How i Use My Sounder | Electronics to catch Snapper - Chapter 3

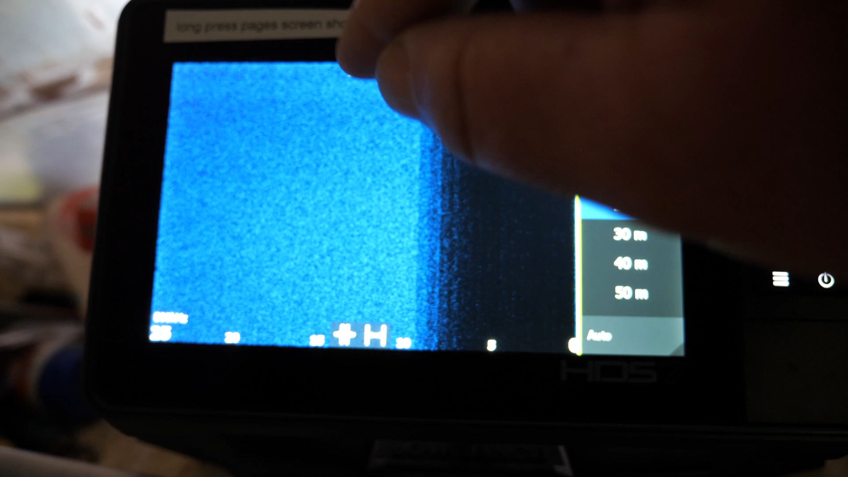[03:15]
hard to see When I go to 40 metres It'll be impossible to see Because it compresses
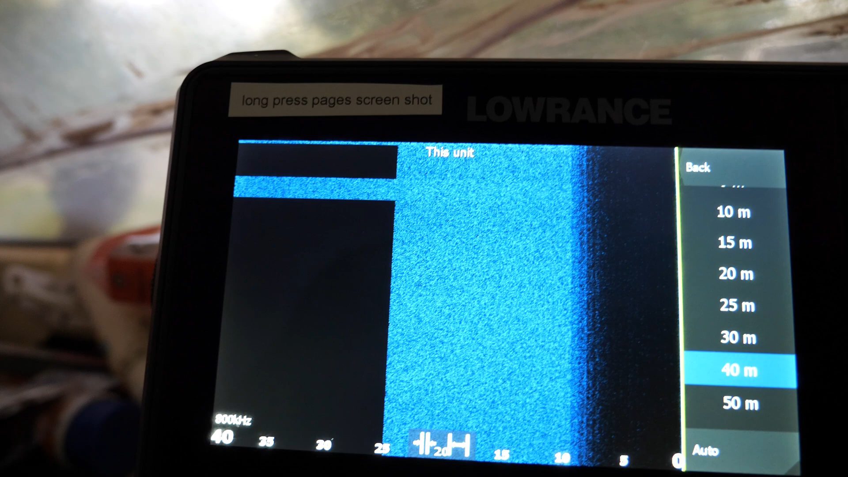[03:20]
the image down So if I just leave it on 25 metres
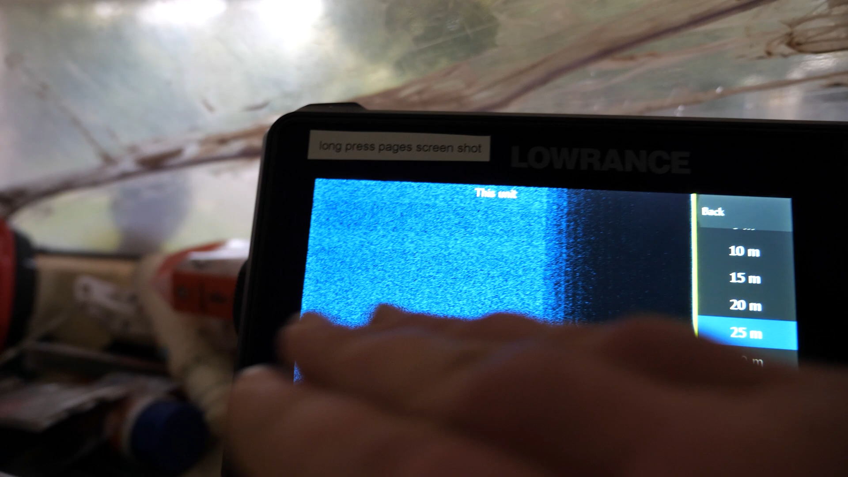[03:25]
I can get accustomed to it And I can start to work out stuff A perfect example
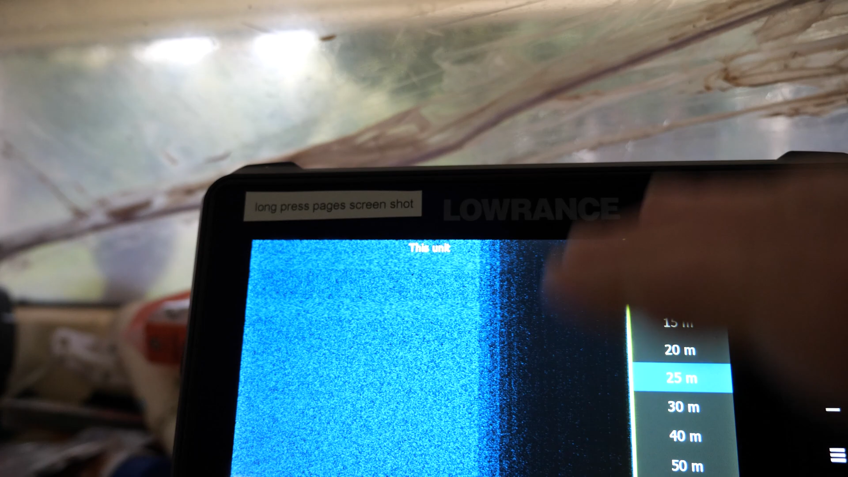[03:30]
In the bay This is really good You'll see Say
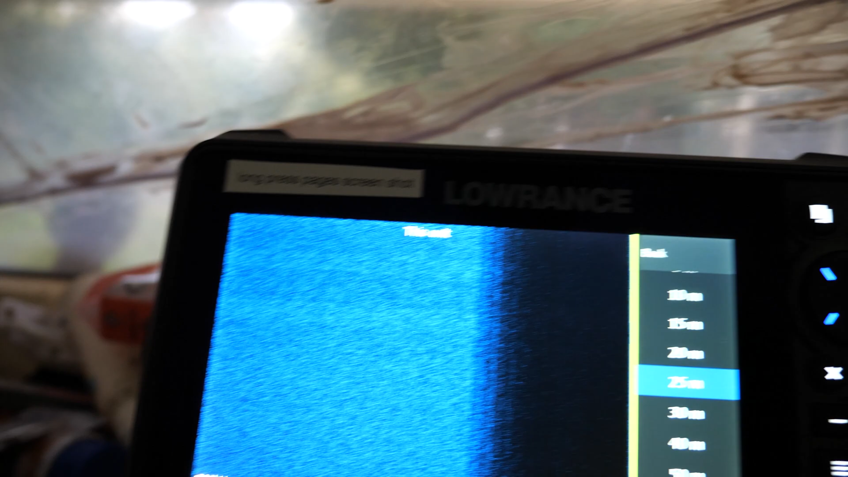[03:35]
you find a A school of salmon And they're out here
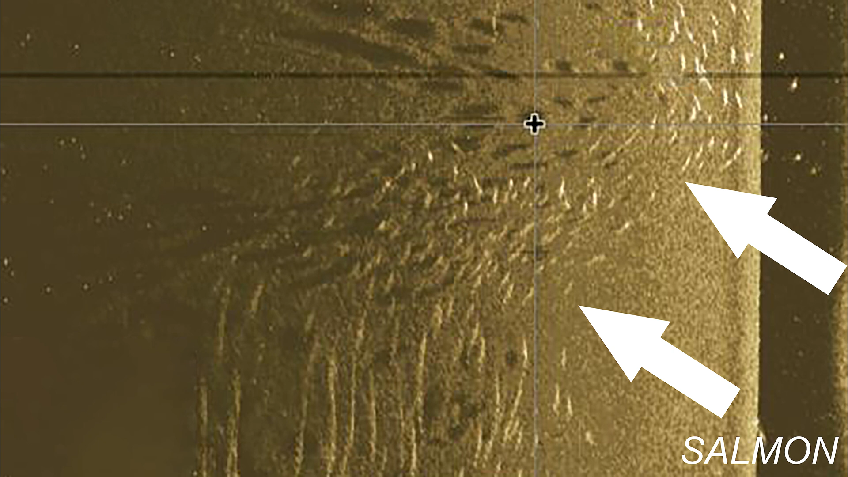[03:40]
And you'll see All these little white dots together Bang bang bang bang bang bang bang bang bang bang
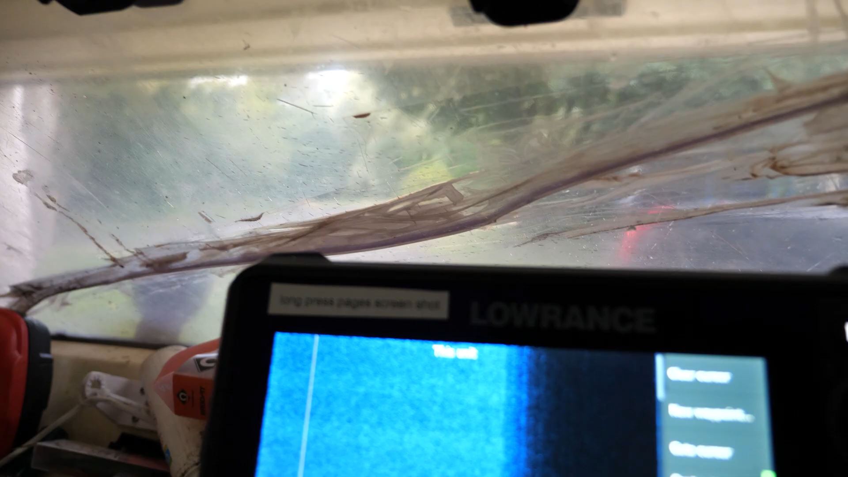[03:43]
And then you can effectively go You can have a guess And go alright It's roughly
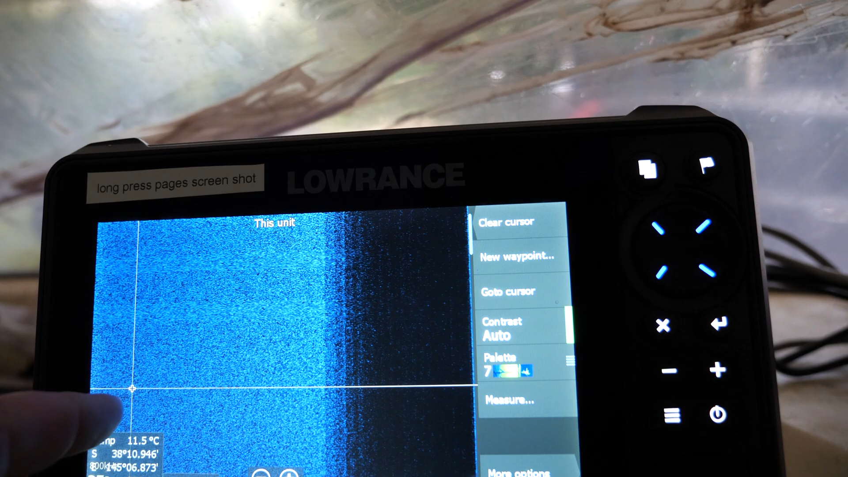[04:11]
And you can GPS it And then So 149 And then
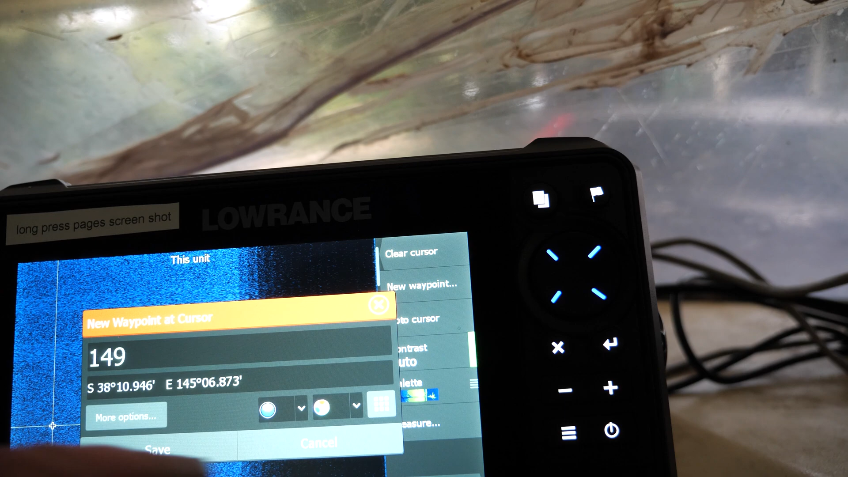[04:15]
it'll show it on the map So if I go GPS bang There's a GPS Switch over bang
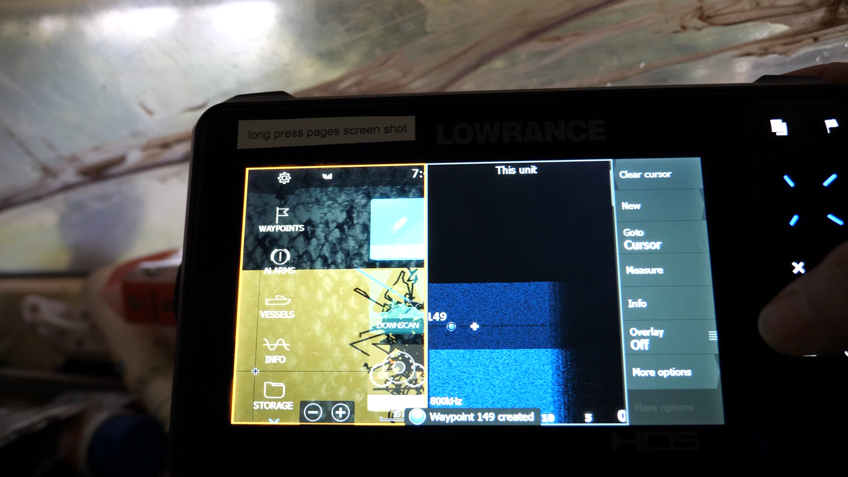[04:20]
There it is out there We're here There it is there
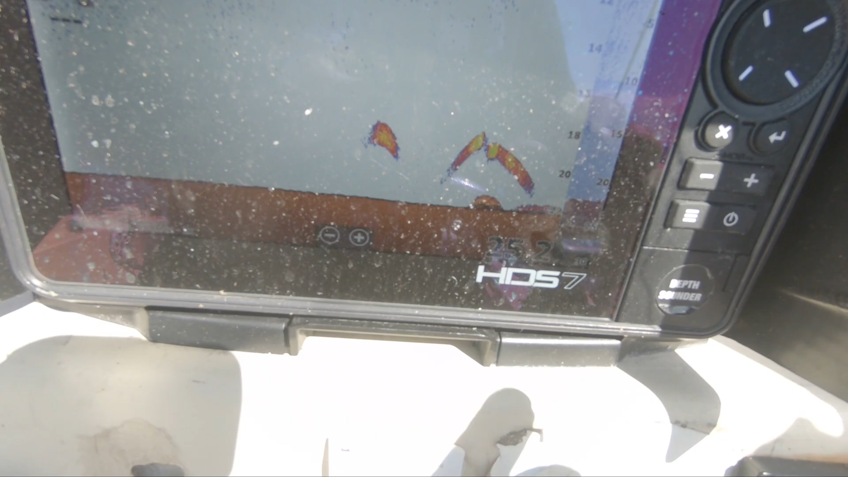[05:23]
So this will be Not zoomed I want The arch to
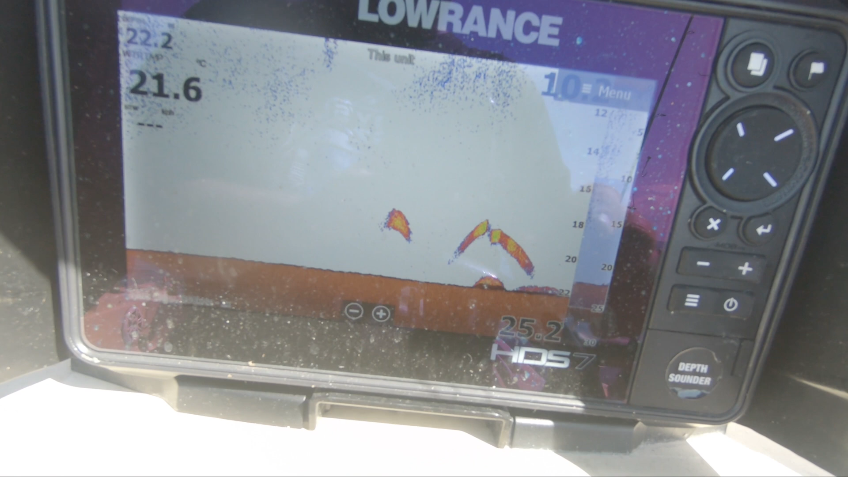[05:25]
be Nearly a metre So from 22 To half of that So if I go like that
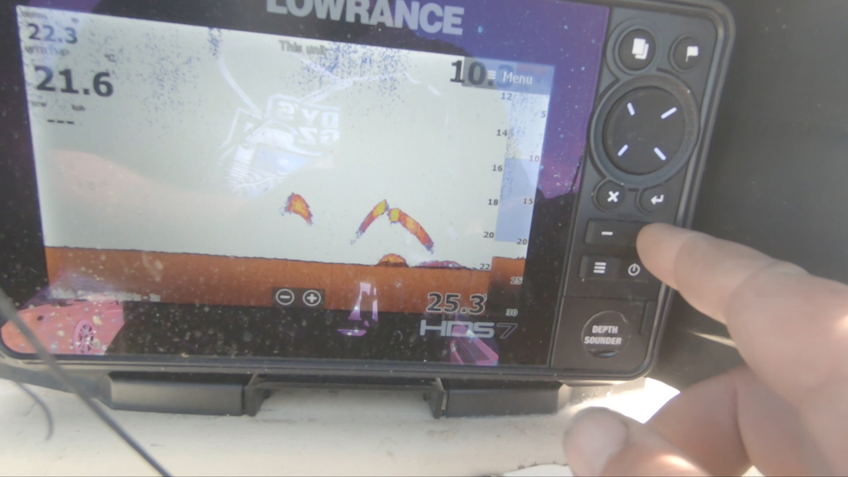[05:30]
There's nothing here So I'm going to go on another scale